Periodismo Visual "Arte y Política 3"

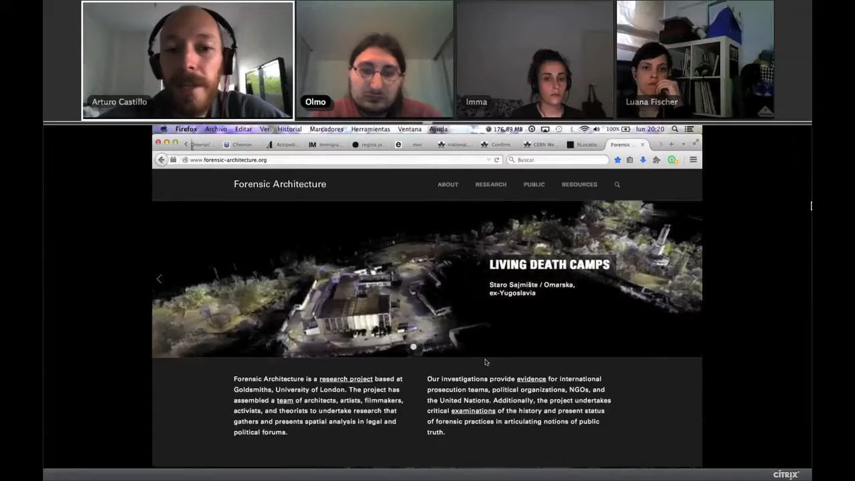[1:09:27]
las cosas que consiguen con tecnología visual y las cosas que demuestran, como por ejemplo este trabajo de los campos de exterminio en ex Yugoslavia,
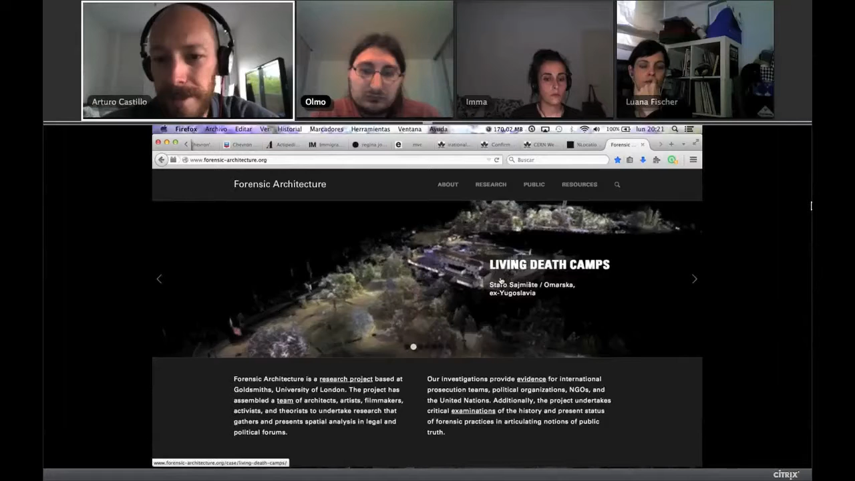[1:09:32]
es que te ponen los pelos de punta, o sea, el número de pruebas que ofrecen, ¿no?